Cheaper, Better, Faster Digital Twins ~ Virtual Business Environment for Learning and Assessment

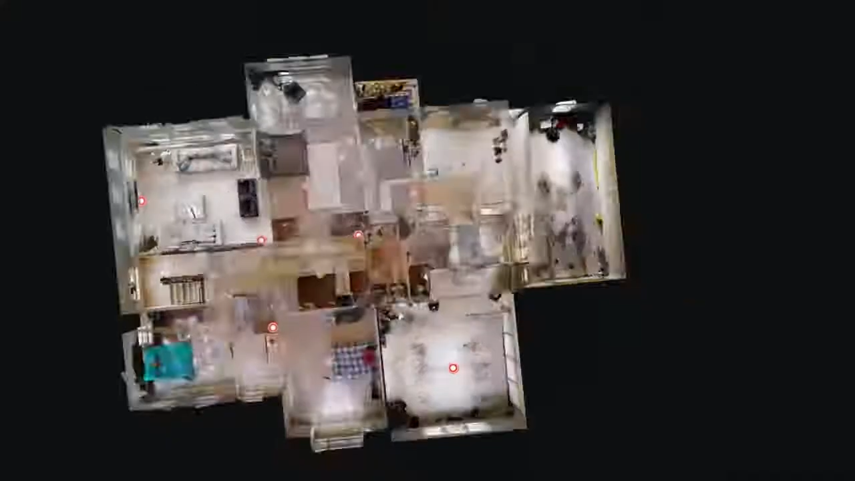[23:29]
why don't we head into the, we'll come back out of the garage area.
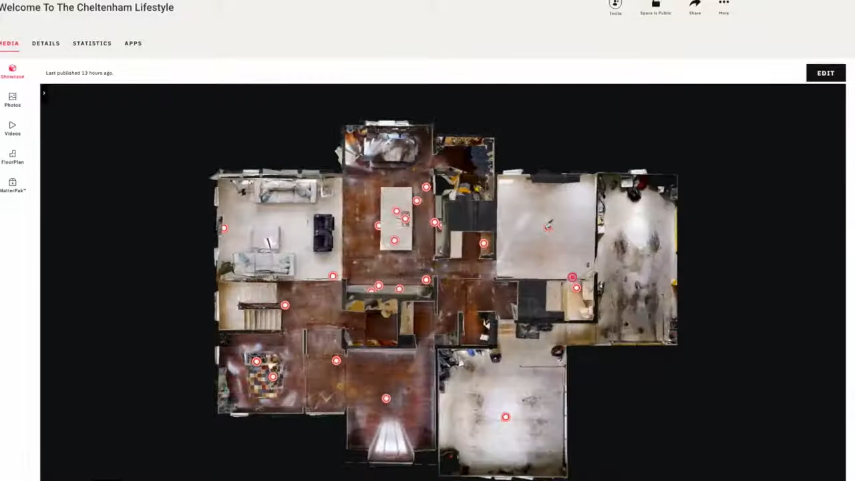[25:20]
So let's just look at this level of the floor plan. We can also do a dollhouse view of this level as well.
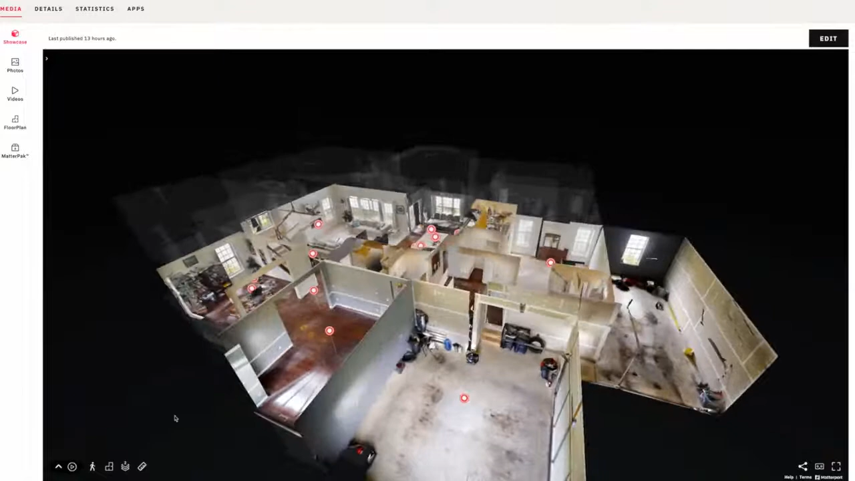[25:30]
So you can get an idea of what the property looks like from a dollhouse perspective.
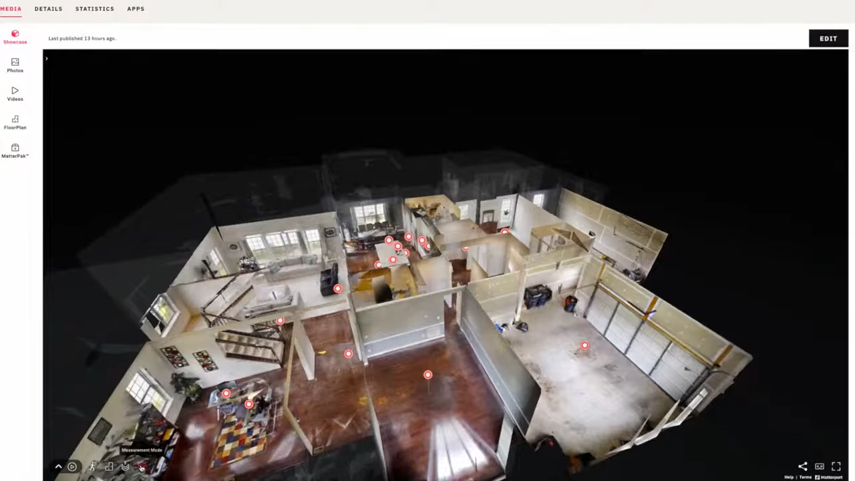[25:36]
And then you can also take measurements right here with the measurement mode. And a great thing about it is you don't need to have any type of,
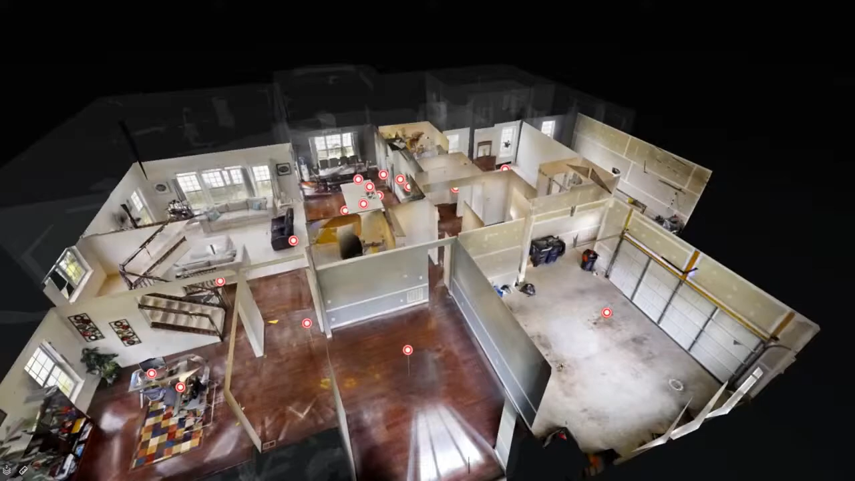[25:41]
you can do this all from a mobile device, right?
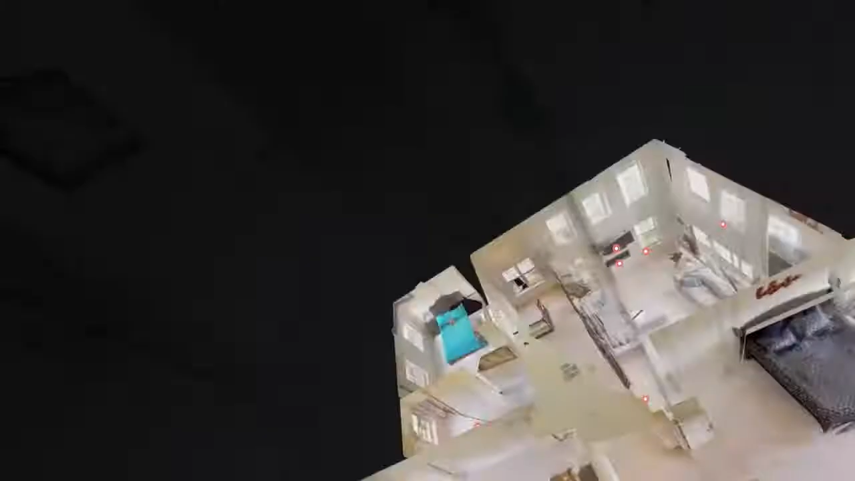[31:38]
Right. So there's a an actual area, what we call a God's eye view of the second floor,
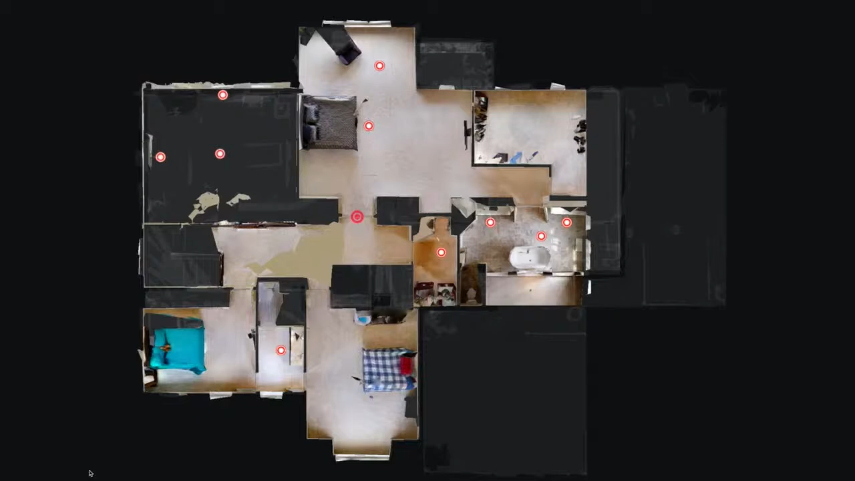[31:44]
the bedroom level of the home. And this can be segmented your second floor. We just came off of the the second floor. So there that is.
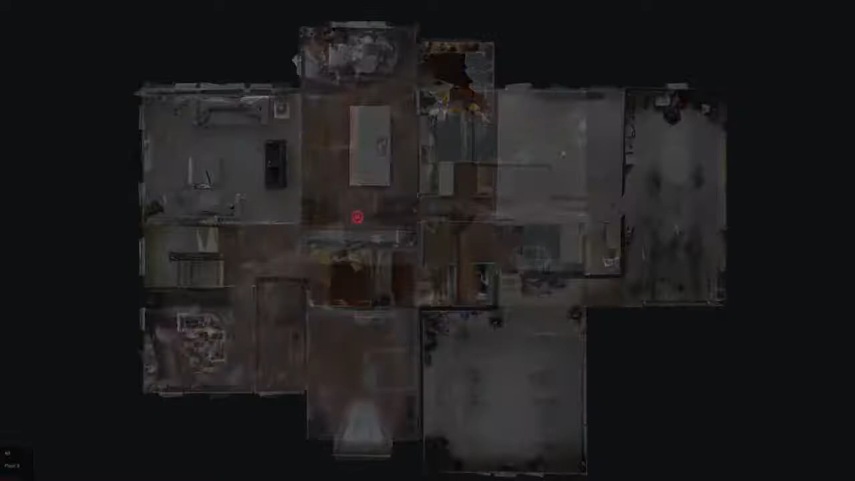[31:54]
And then the basement area, which we'll go to last, but want to focus and finish touring the the bedroom level.
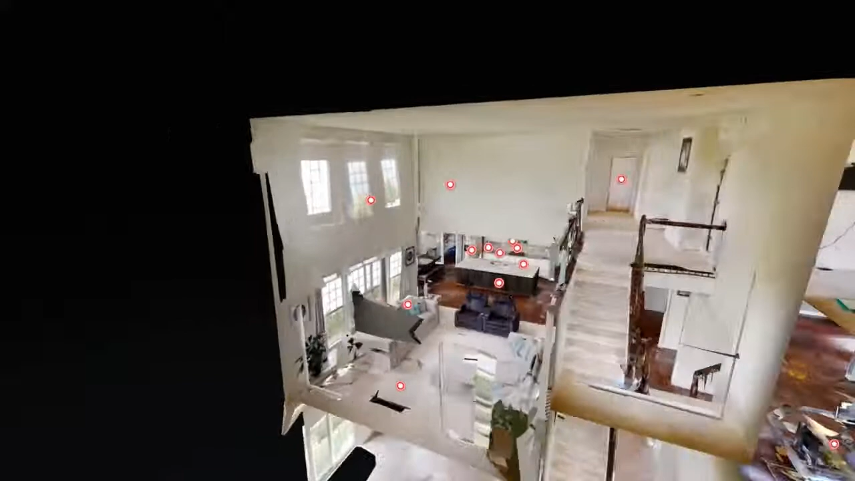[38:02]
Where you can get that 3D digital perspective of a particular property. We went ahead and added about almost 40 different matter tags. And again, those are those red tags that really talk about the features, advantages and benefits of the home. And we really emphasized the distressing area, the D.
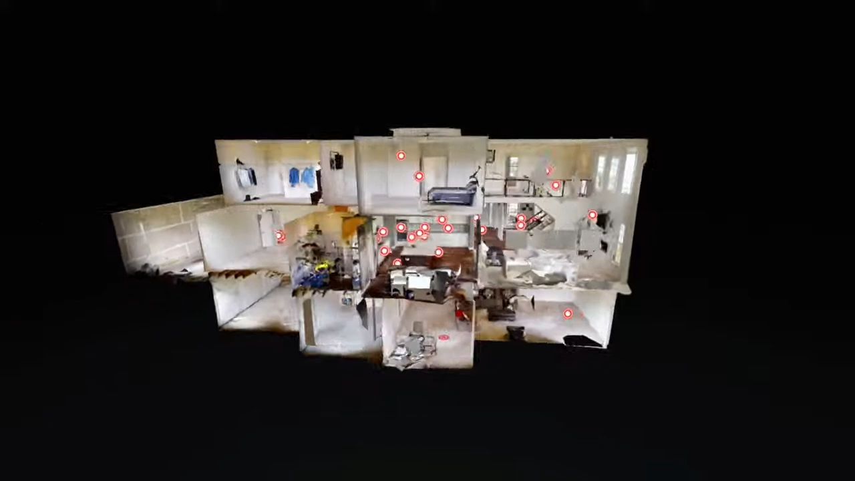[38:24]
That's that owner's suite, owner's spa right there up top, right? That's the distressing area of the home.
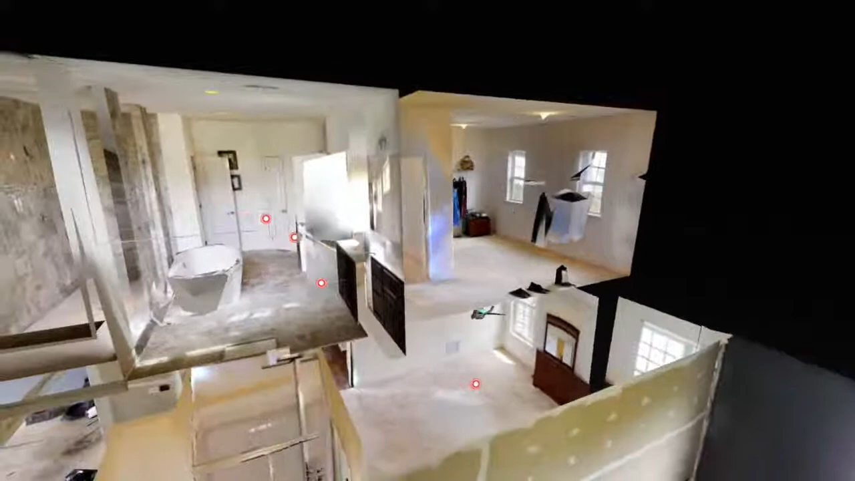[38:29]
And then we talked about the entertainment area, right? That's the kitchen deck if the home had one.
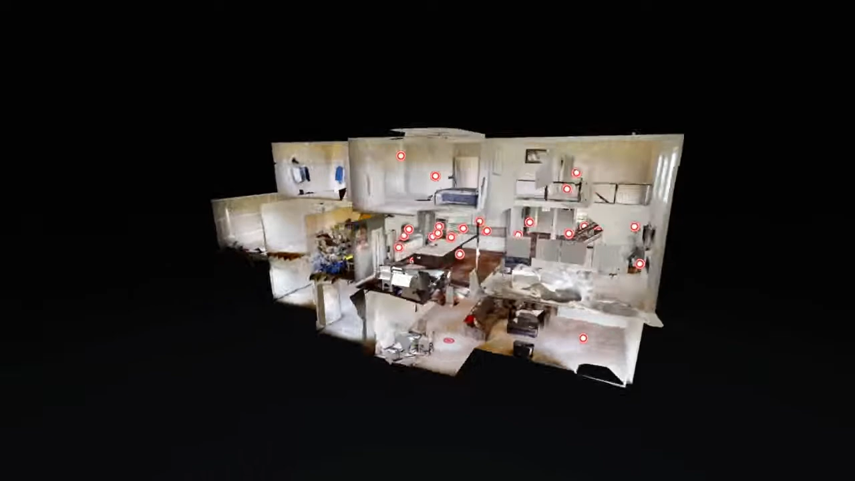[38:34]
But in this particular situation, this home has a huge great room.
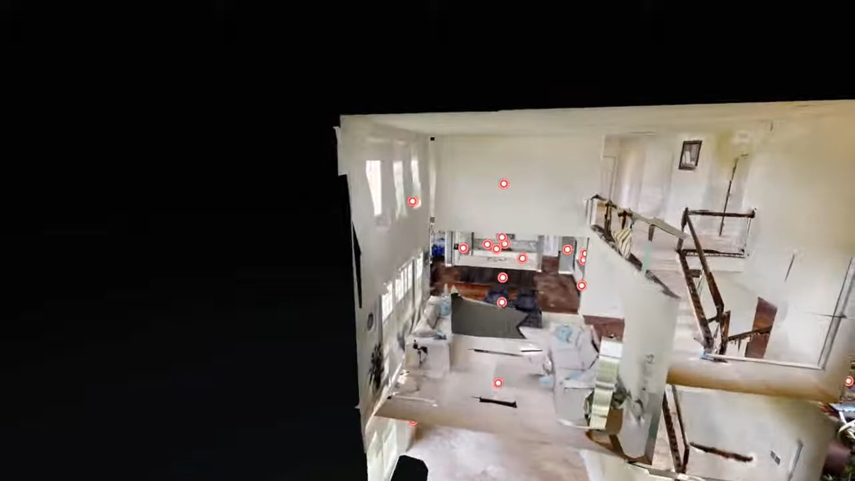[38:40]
So that would be the kitchen, great room, open concept would be your entertainment area right there on the second floor.
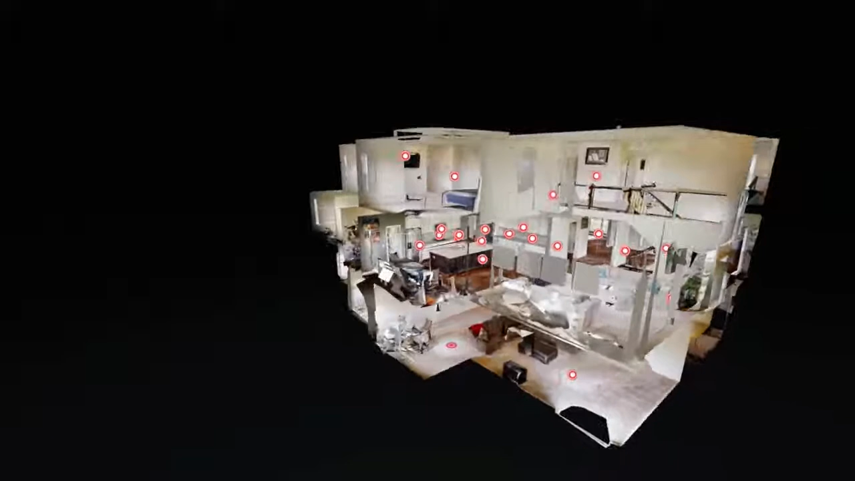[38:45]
And then the DEF, the F, the flex space, right?
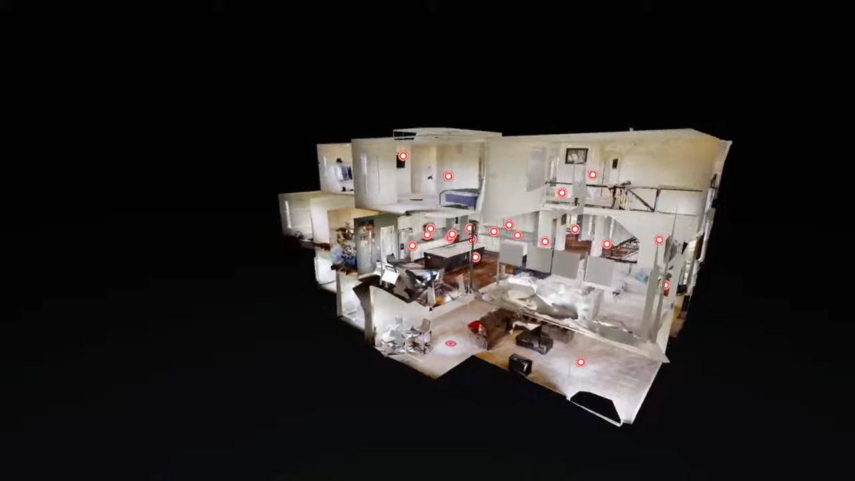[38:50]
Where is that home office? And so this space here could be the home office.
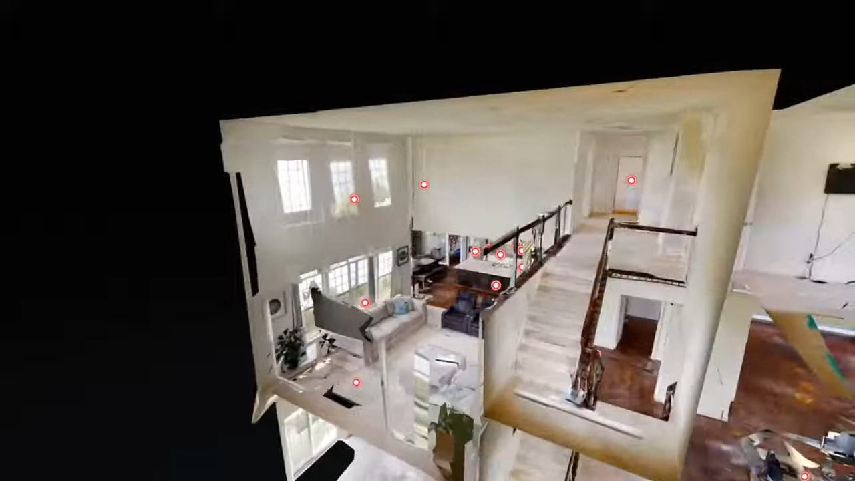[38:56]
Let's see if I can make that a little bit smaller.
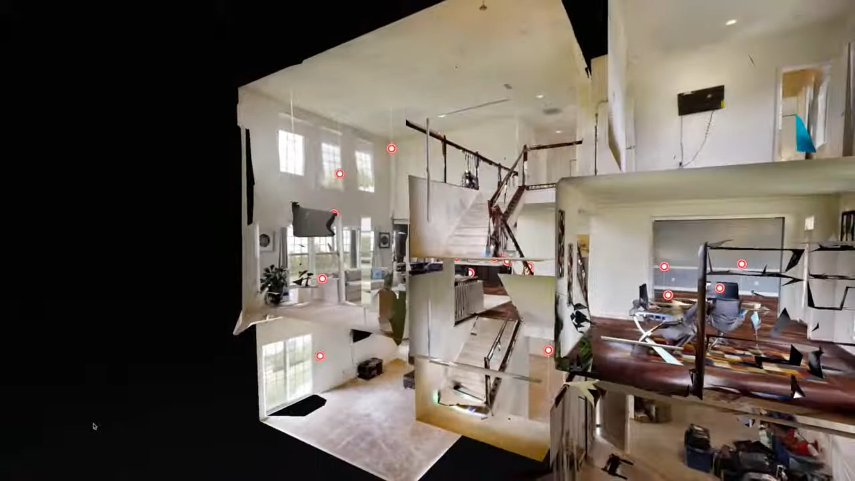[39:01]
So we've got the home office already built in.
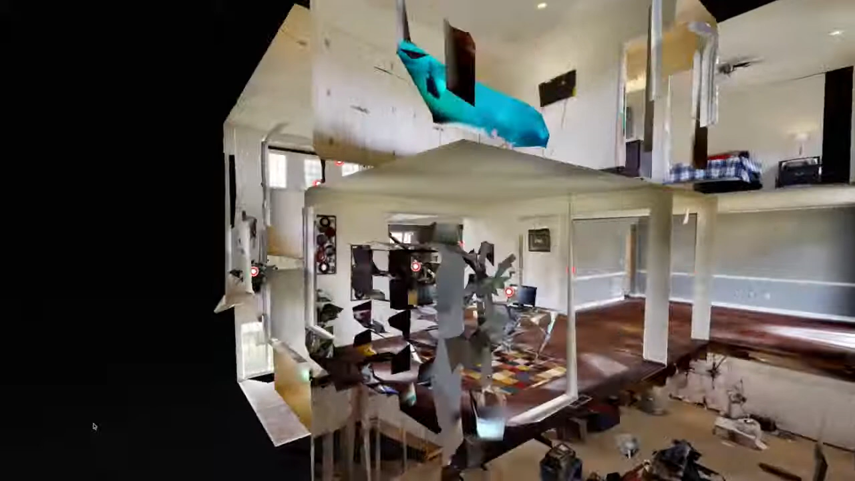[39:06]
There's one office there, but there's a couple of nooks in the other bedrooms,
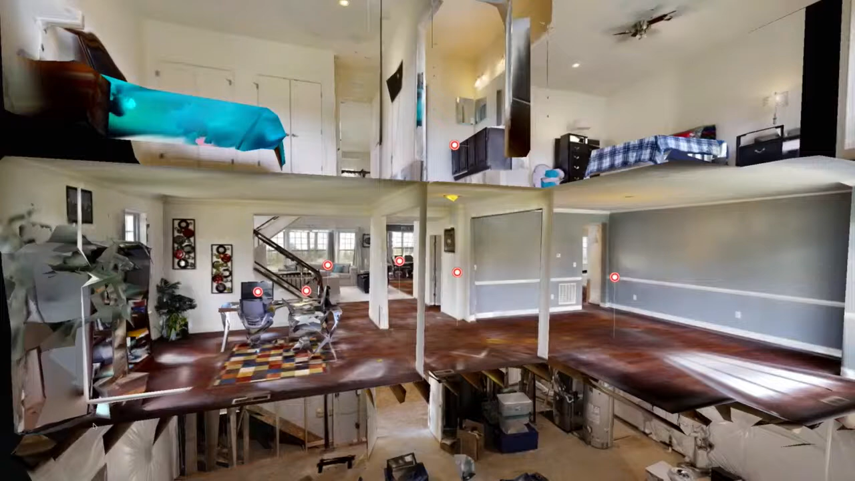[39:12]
basement area that could be used as office space, gym space. I mean, there's plenty of space in the garage even. Even if you wanted to convert this extra bay as a gym, you could do that, right?